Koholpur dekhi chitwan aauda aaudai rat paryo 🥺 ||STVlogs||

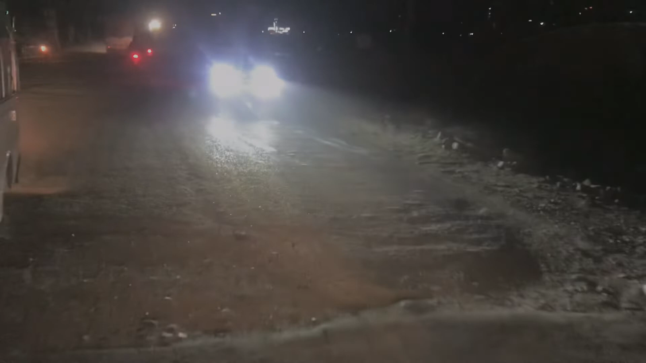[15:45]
रोक्नु हुन्छ यार हामीलाई यार गाडी यार हामीलाई त रोक्नै हुन्न नि